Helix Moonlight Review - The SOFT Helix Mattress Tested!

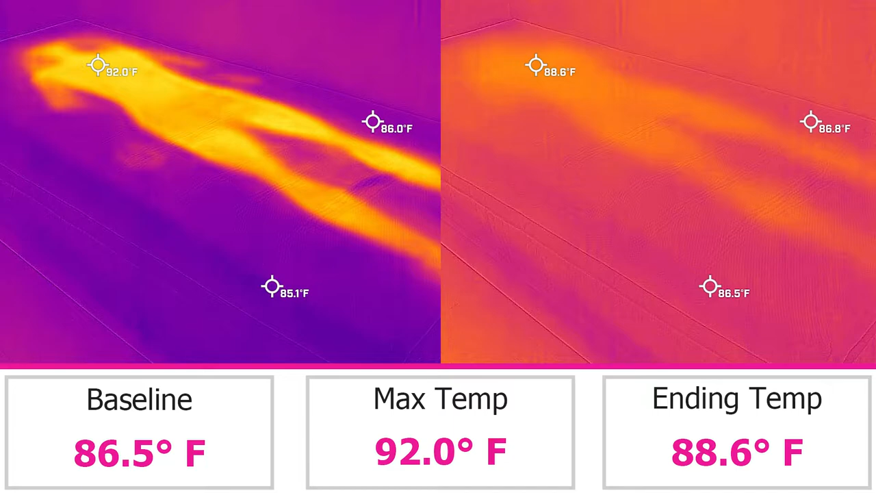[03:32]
It reached a max temp of 92 degrees Fahrenheit. This is 2.1 degrees warmer than the average across all mattresses we've tested to date, which is 89.9 degrees.
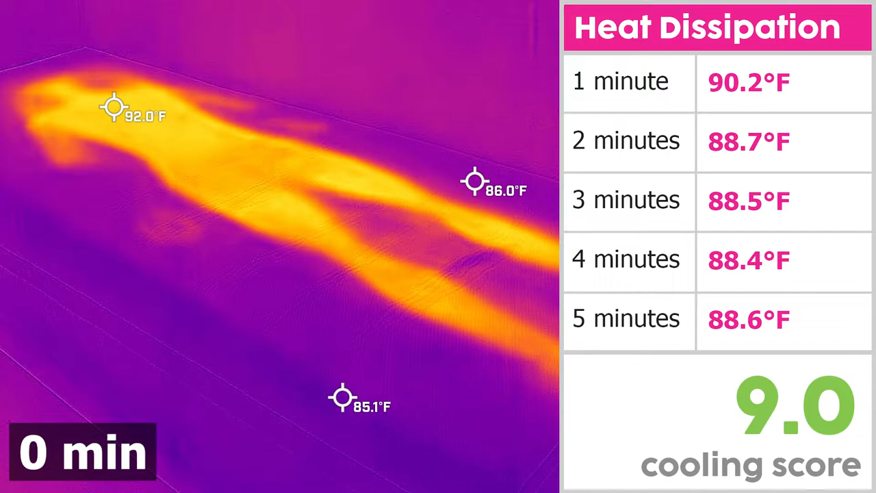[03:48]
While the mattress did release heat fairly quickly, it seemed to cap out within two minutes. Even after five minutes off the mattress,
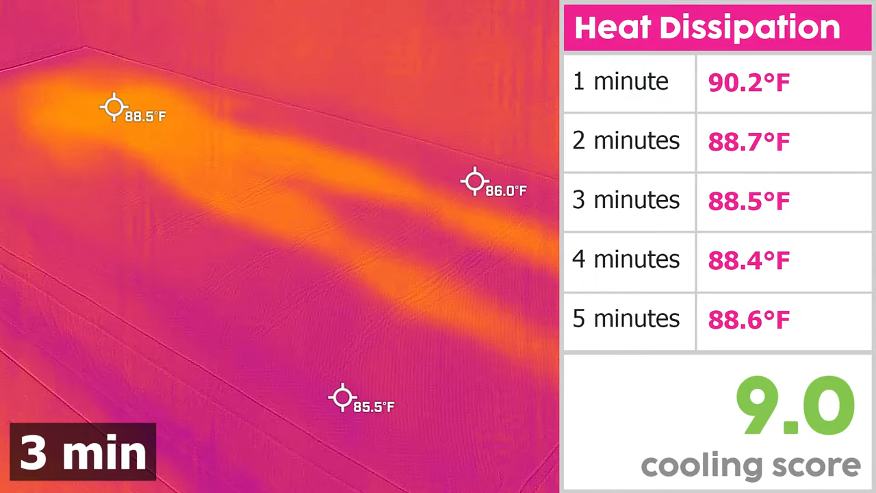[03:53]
the surface temperature was only reduced by 3.4 degrees, 2.1 degrees warmer than the baseline. Our objective data reinforces my subjective experience.